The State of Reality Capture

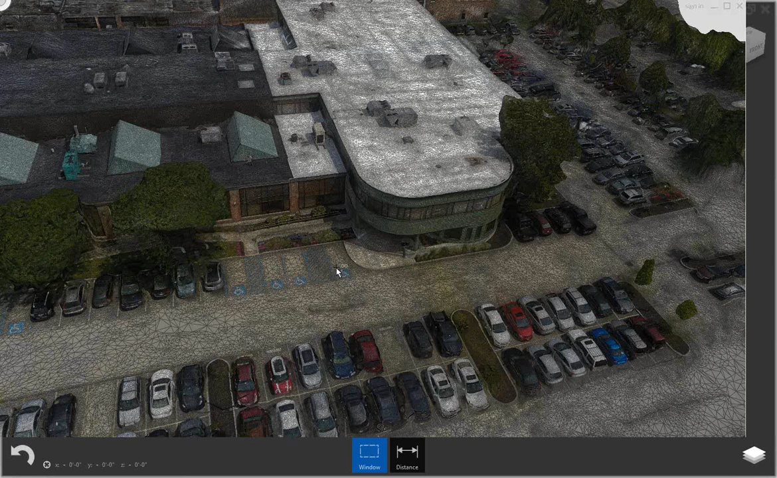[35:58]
so if I come over here and I realize, you know what, this area is just really funky. I don't want that there. I can always come in, set my selection, and just delete that whole area. Now, the thing is, I don't want to have a big hole within my area.
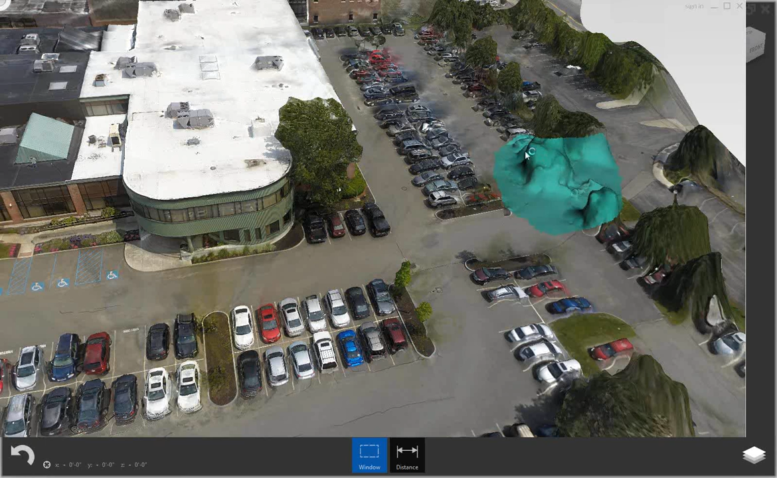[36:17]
So what I can also do is come back through here, grab that, and then tell it that I actually want this to stitch that back up again. And I can tell it to fill it either flat or smooth.
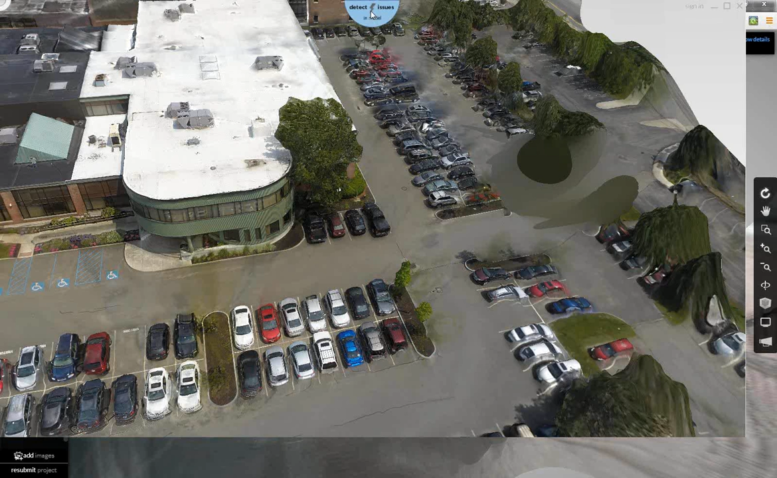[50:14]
Detect issues in model. This actually allows me to have it look through the model for defects. And then I can actually send it straight out for 3D print. For something at this scale, I have no idea how much that would cost or how long it would take. But I do know you can do it. So I don't actually have access to a 3D printer at the moment, which is probably for the best. But, oh yeah. So I keep going to the Maker Faire in hopes that I could find one really cheap, but not yet. It's getting close.
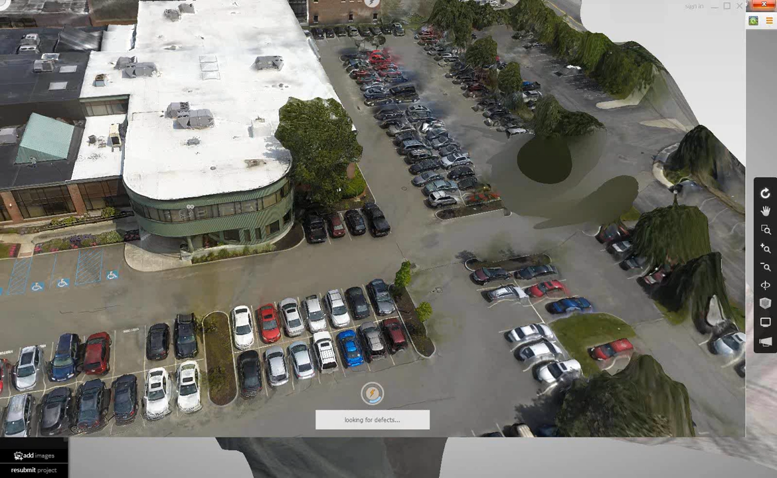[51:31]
In all honesty, I was surprised at how good the parking lot came out because I didn't fly over it with the intent of getting that information. All I really did was fly over the front of the building and a little bit around the side.
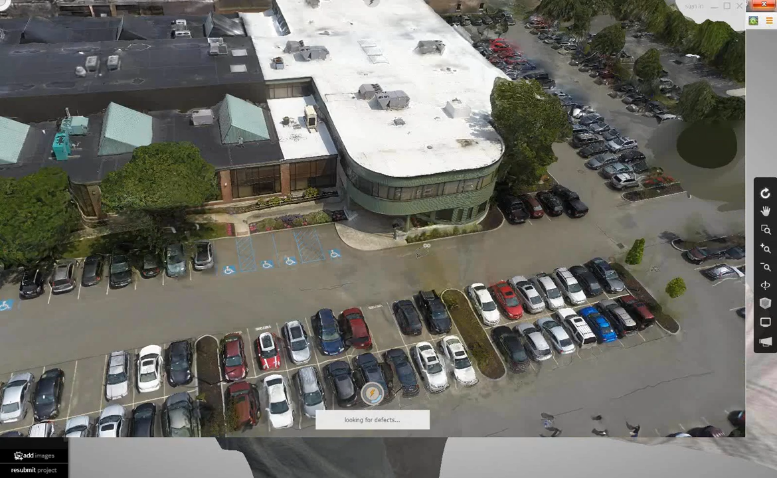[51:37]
So you can kind of see how it starts to get warped on the outskirts. So this over here actually came out better than I expected because I didn't fly over it with the intent of getting shots. So it's not so much that it was reflective or anything like that.
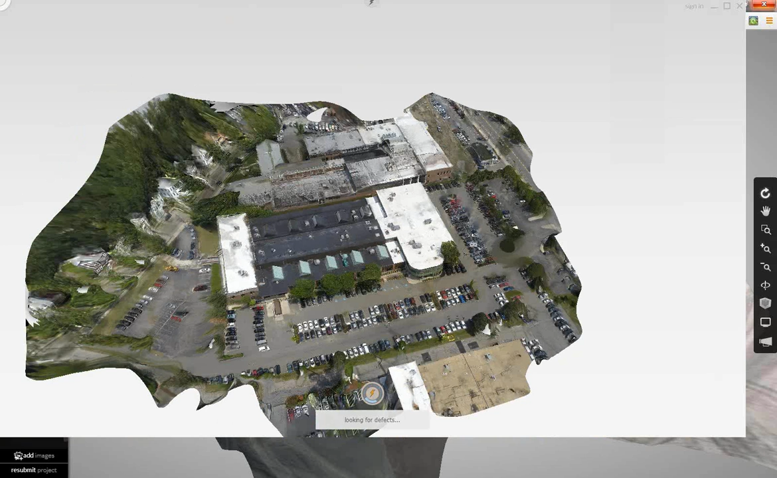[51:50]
I just didn't get enough images of it because I was more focused on the building.
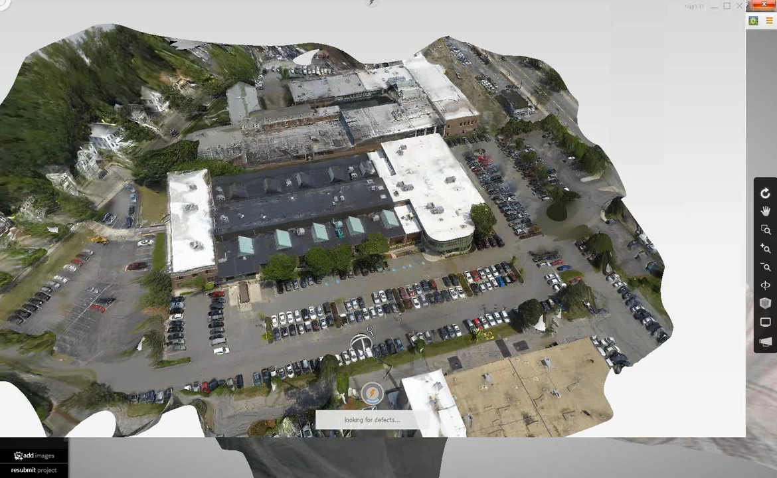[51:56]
So if I spent more than four or five minutes on this one, I would have run a pattern and a couple of loops around the building. And then it would have been cleaner. Yep? Do you have local calculations? Is it not multi-core or is it single-core? Oh, the local ones. Actually, you know what? I'm not sure with Memento if it's single or multi. So I know the version of it now is 64-bit. So I want to make an assumption that it's multi. But I wouldn't hold to that. I'd have to look through the forums and see if they actually mention it.
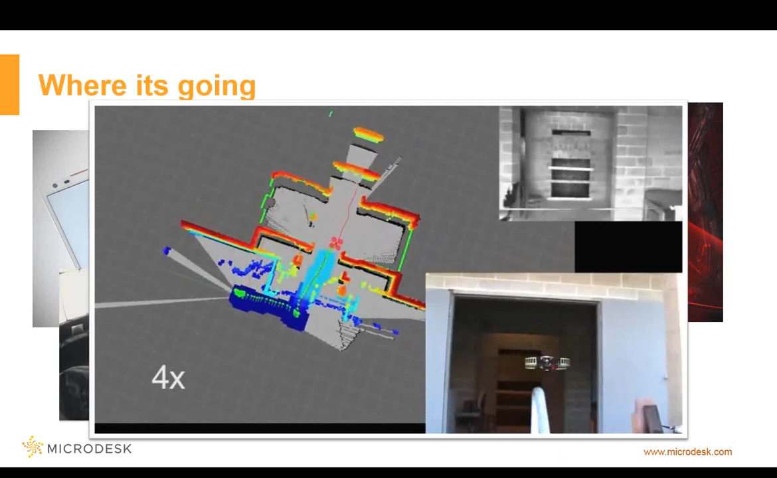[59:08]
But this is just a quadcopter that has some bumpers on it and some automated systems. It's not tethered to anything and it's flying through the building and automatically mapping it.
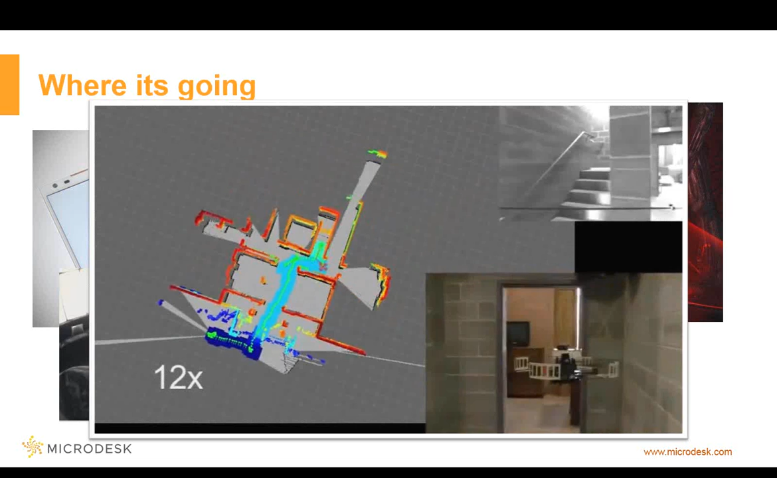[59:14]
So whether it's for security, whether it's for architecture, whether you're going to the site and you really don't have two people to hold the end of the stick.
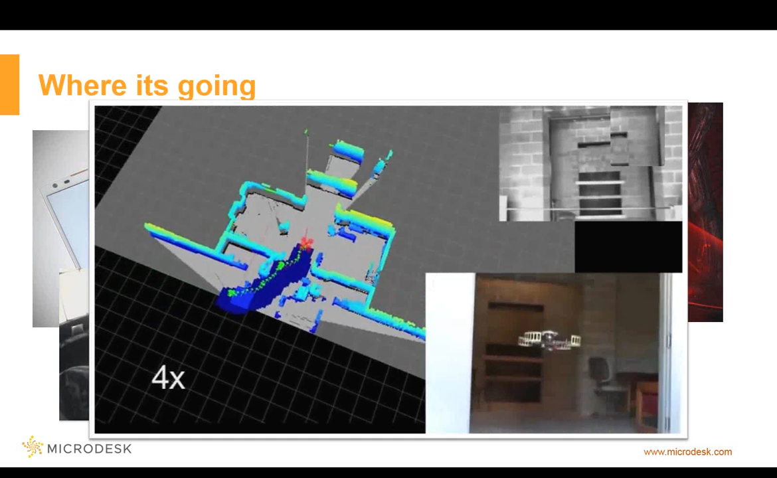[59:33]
No. It's just... Yep. Just go there and...
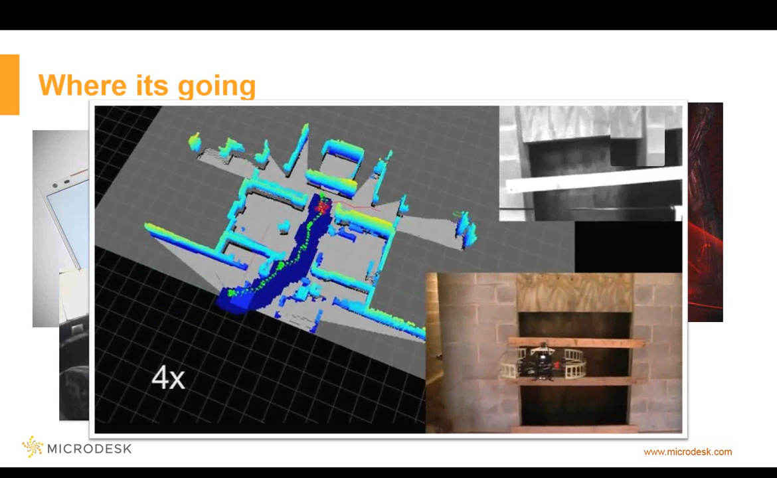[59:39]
Yep. So essentially it has sensors. It knows where it's been so it doesn't need to go back there. It has sensors that understand its distance.
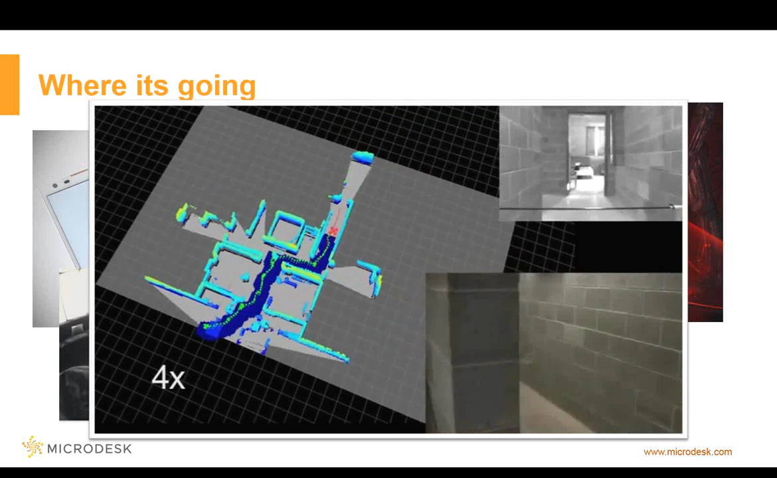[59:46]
So it's actually able to say, okay, well I don't want to hit that wall. I don't want to go there. Oh, there's an opening. Let me go through that opening.
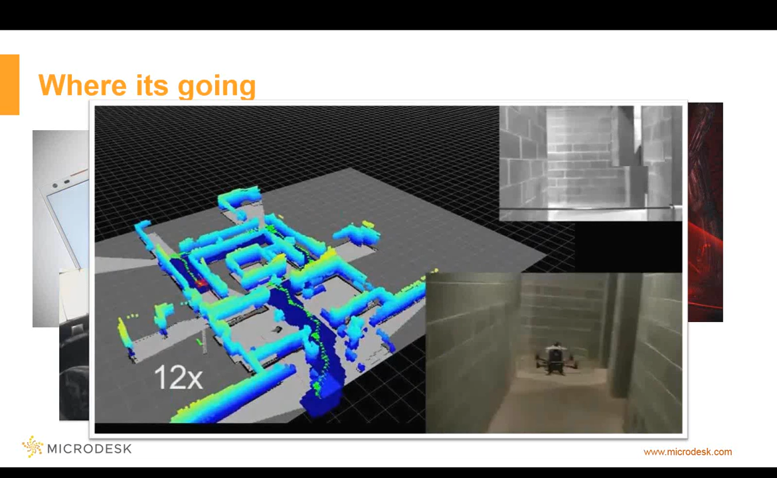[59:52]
A lot of the universities that are doing studies with different aerial vehicles, some of them are looking how we can have multiple vehicles connected and then separate.